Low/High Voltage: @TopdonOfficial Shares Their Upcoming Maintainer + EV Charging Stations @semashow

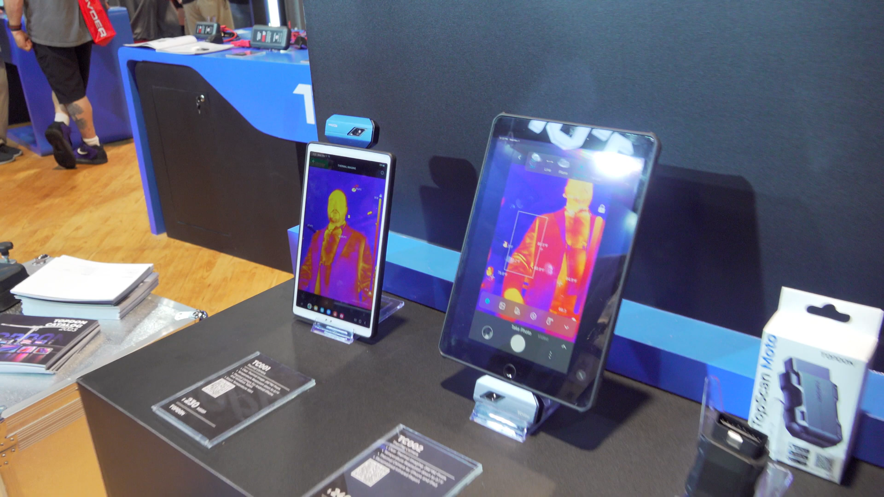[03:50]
So these are going to be on Android and this one is iOS.
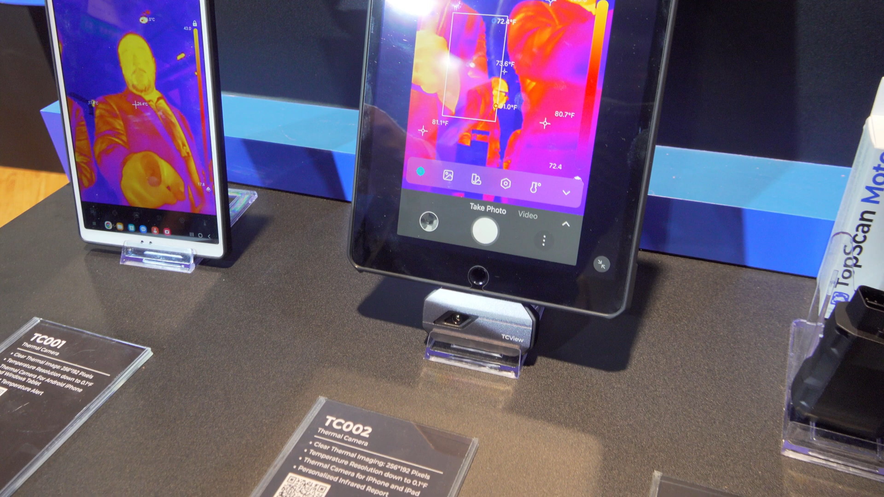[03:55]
And that good looking guy right there, you can see how clear the image is on a phone based app.
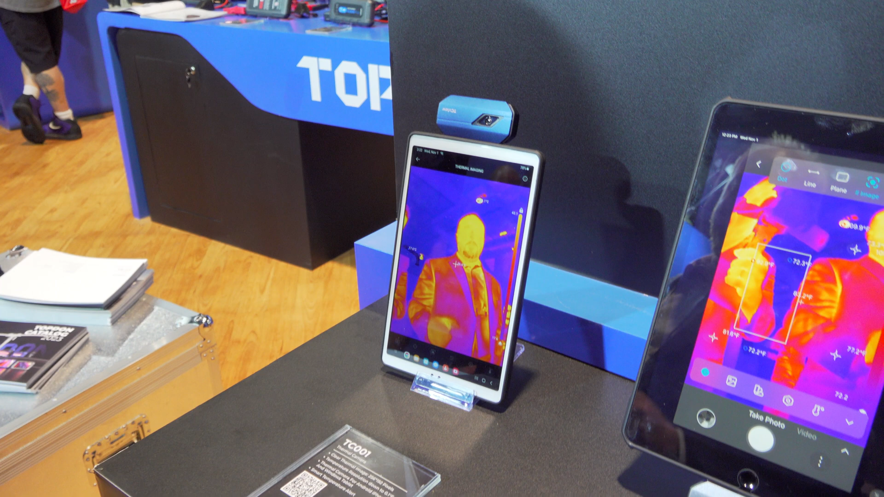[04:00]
And the Android one, you're looking at 230. On iOS, you're looking at 240 to get that kind of clarity.
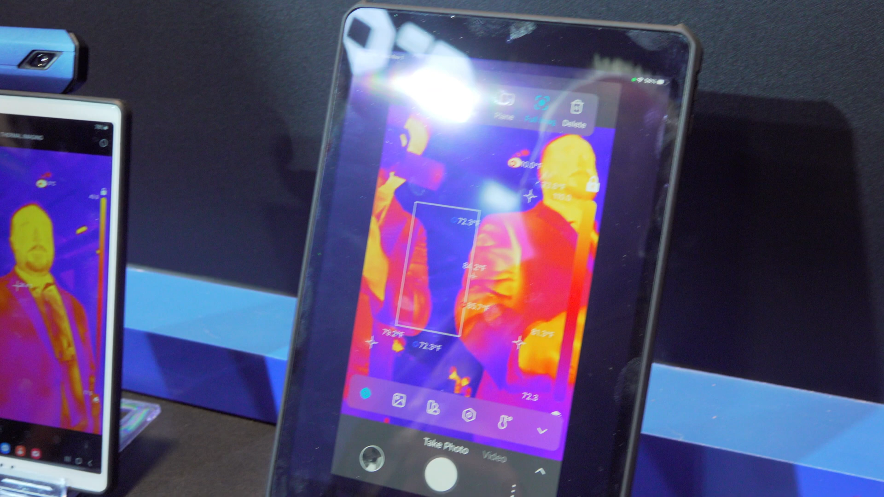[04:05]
So just another tool in your toolbox to be able to use for anything.
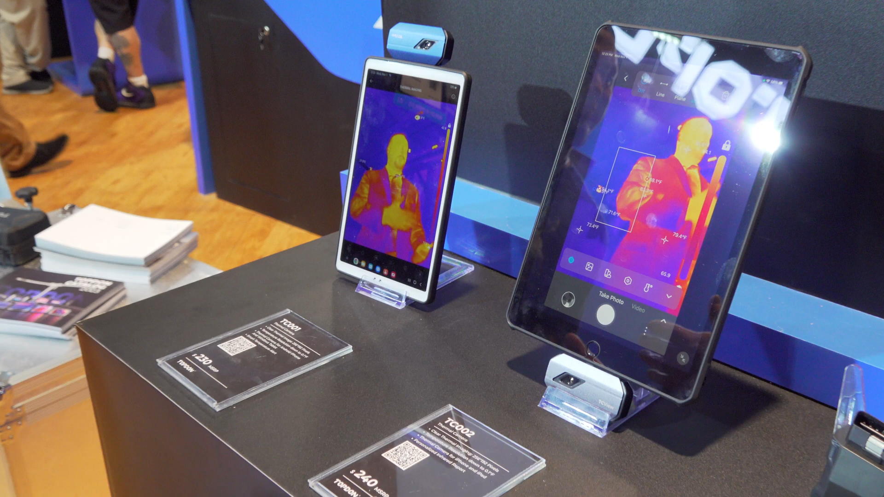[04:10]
Electrical diagnostics, exhaust, brakes, wheel bearings. Oh yeah. Tire leaks.
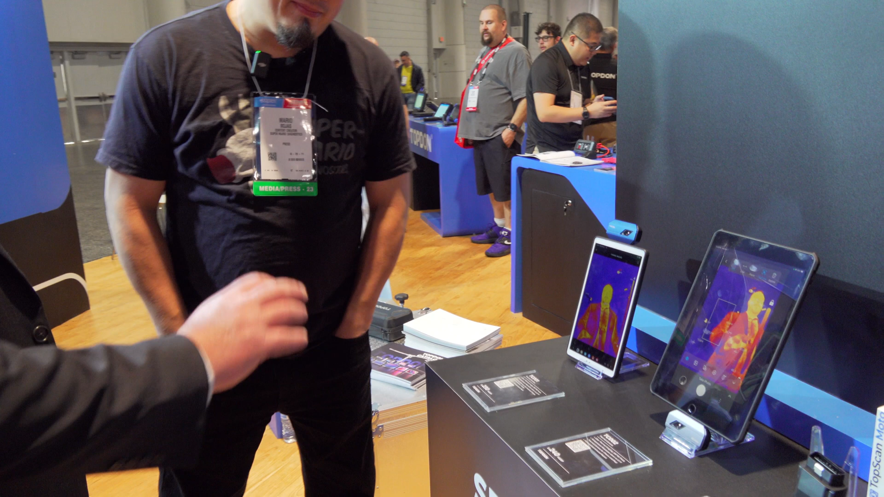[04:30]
One of the cool things about the app based tool and even the 003 that we talked about is the ability to have a targeted point.
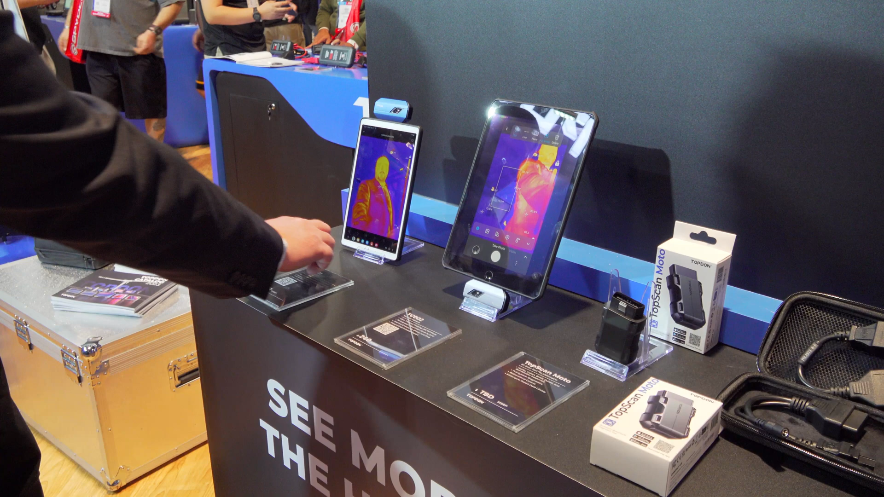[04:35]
So let's say that we want to see a specific point of heat.
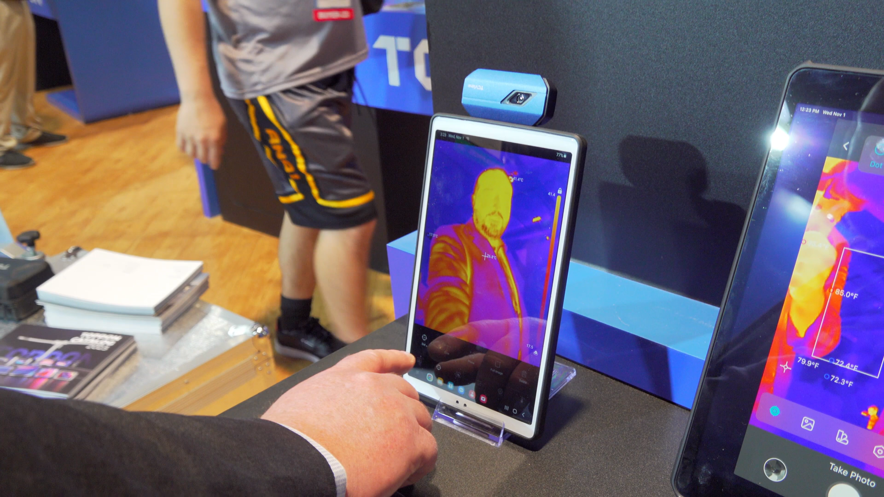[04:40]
We can put that mark on there and it will show multiple points of heat.
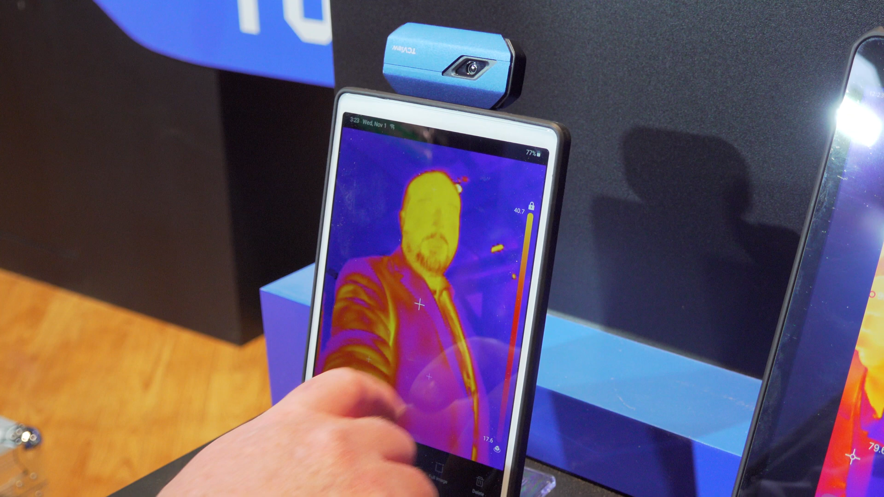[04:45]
So if we have this mounted and we're trying to watch exhaust manifold temperatures,
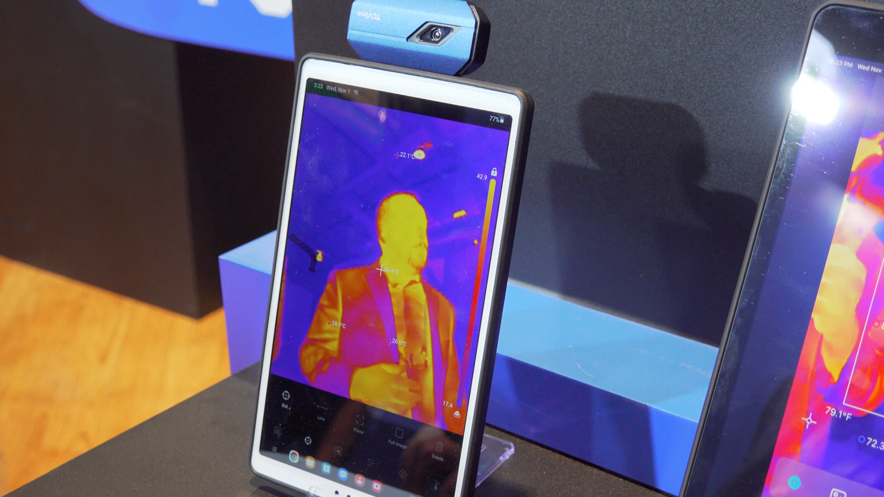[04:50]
we can monitor multiple points of heat as we go across. It's always going to show the hottest and coldest on there, but we can add multiple points to it as well.